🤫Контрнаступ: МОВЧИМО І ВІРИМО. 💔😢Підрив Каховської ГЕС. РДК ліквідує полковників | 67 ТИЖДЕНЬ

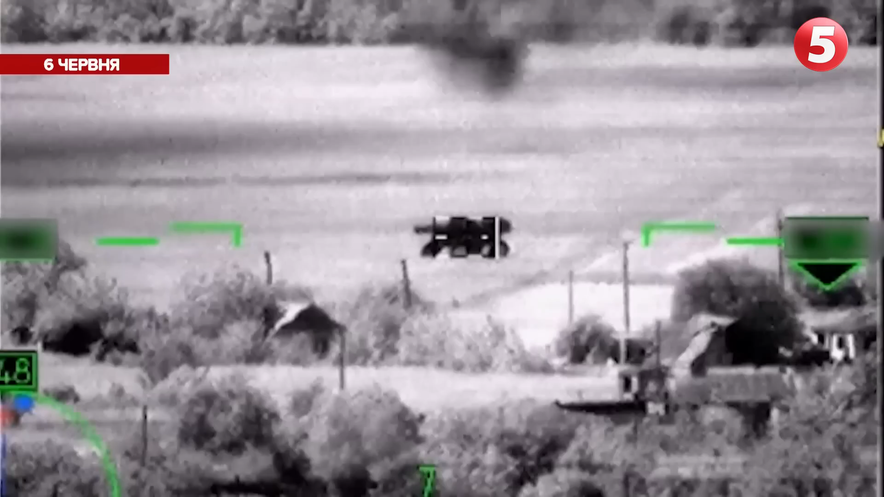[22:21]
Раніше вони нищили гаймарси, місяць тому зосередилися на багаторазовому влучанні у Петріот. Але тепер новий рівень. Одразу 8 знищених леопардів.
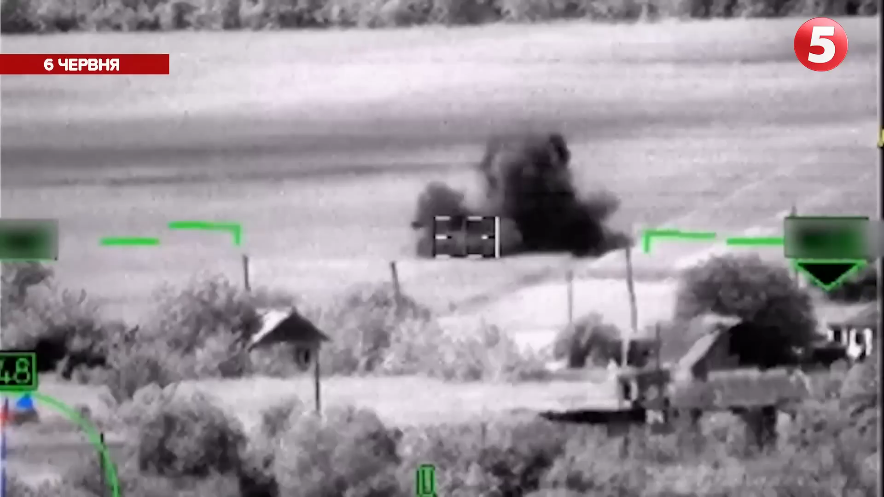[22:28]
Утім, навіть поверхневий аналіз соцмереж прояснює ситуацію. Те, що на Росії вважають новітнім західним танком, виявляється звичним для українських аграріїв західним трактором.
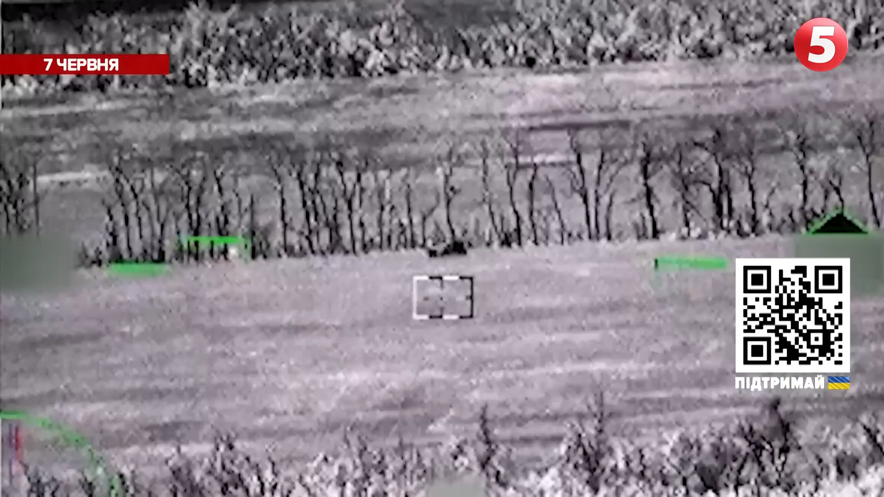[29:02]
які надалі нищать чи то леопарди, чи то комбайни з тракторами.
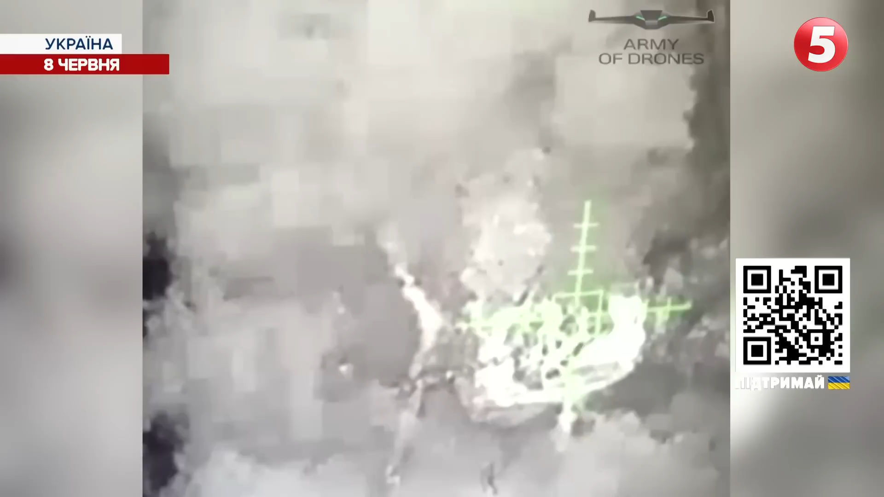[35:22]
Лише за один виліт у ворога відмінусували 2 панцерники, стільки ж БМП та склад боєприпасів.
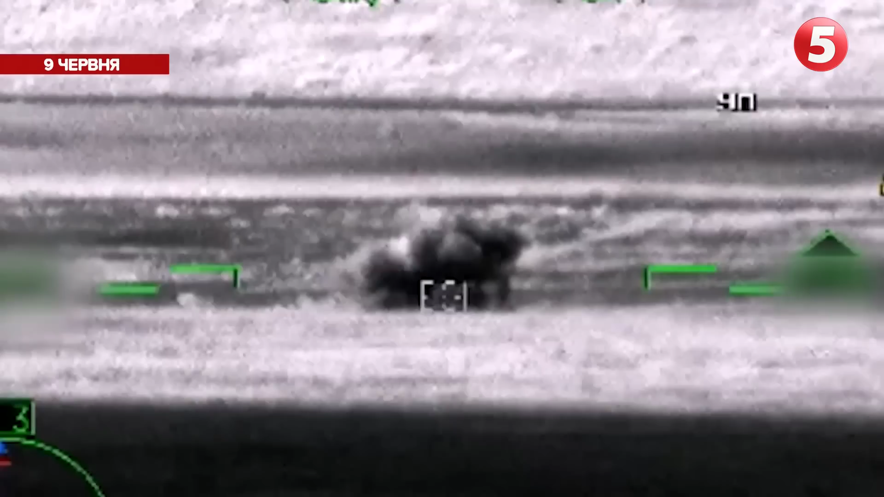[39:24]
Буцімто ворог десятками, мало не сотнями, нищить західну бронетехніку та щойно передані Україні леопарди під час прориву, зокрема на Запорізькому напрямку.